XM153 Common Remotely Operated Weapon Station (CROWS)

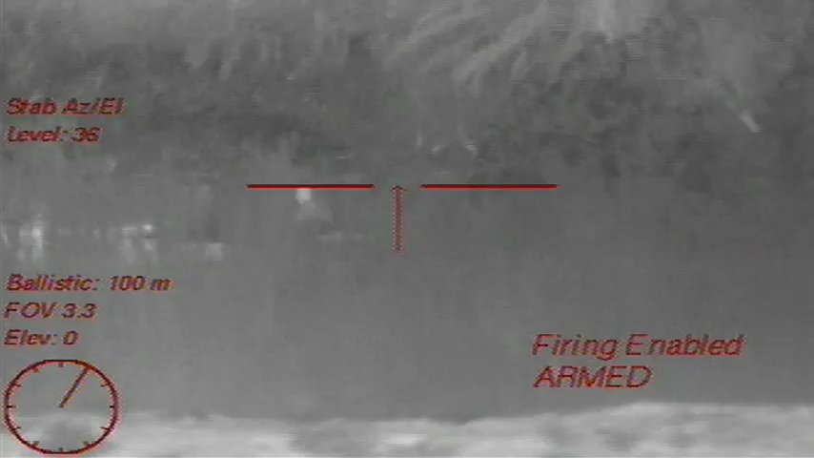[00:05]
Remote weapons stations provide our soldiers with a unique capability.
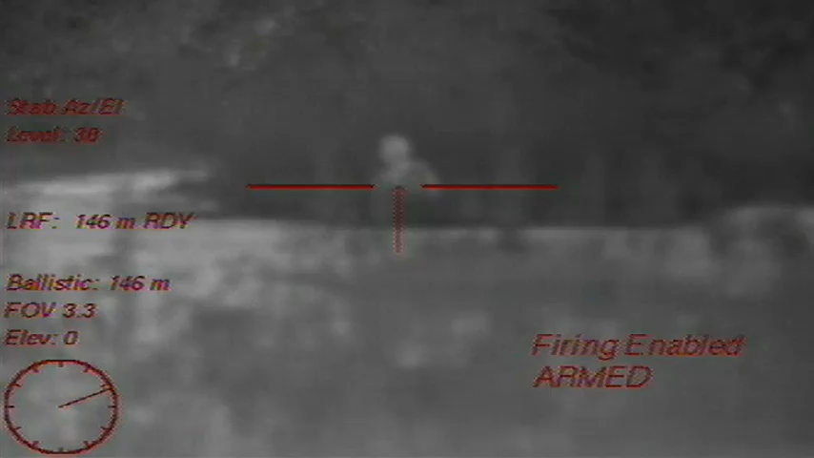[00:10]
It allows the soldier to fire the weapon system from inside the vehicle, increasing survivability.
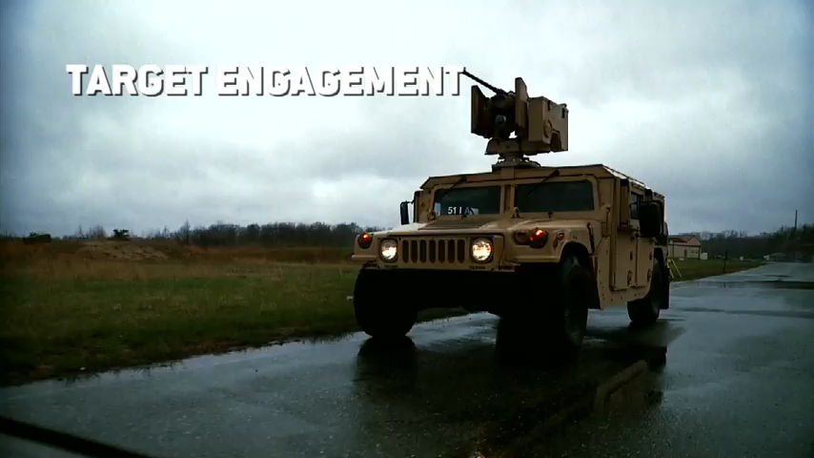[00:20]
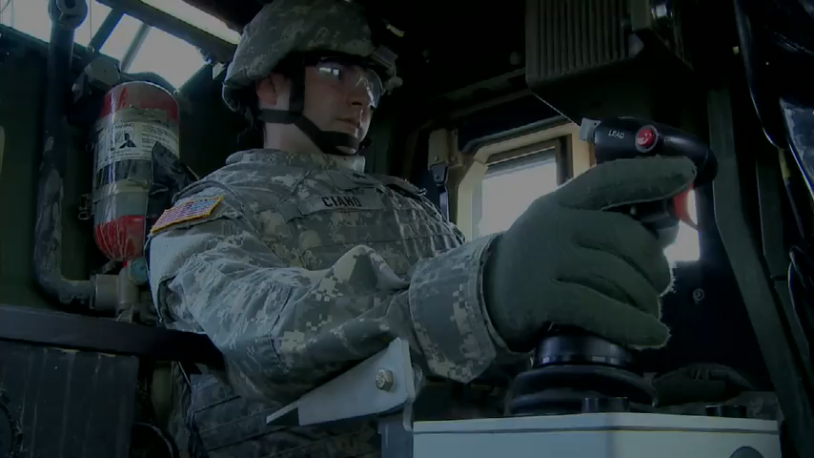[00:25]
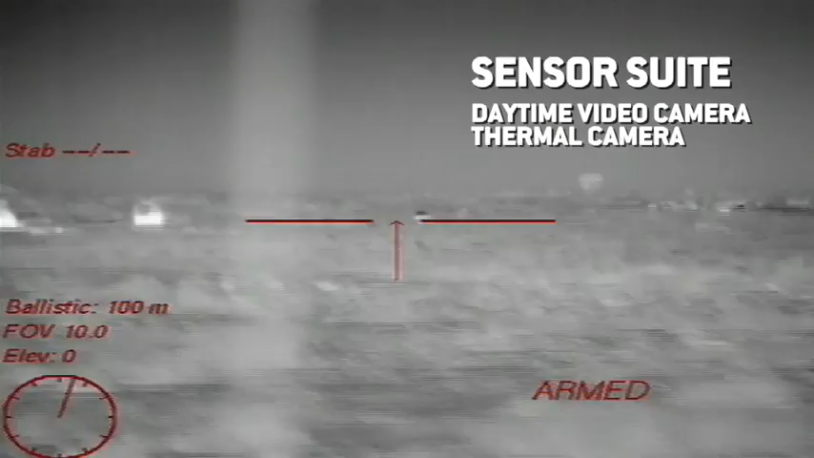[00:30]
It allows an increase in accuracy of some of the weapon systems that we have today.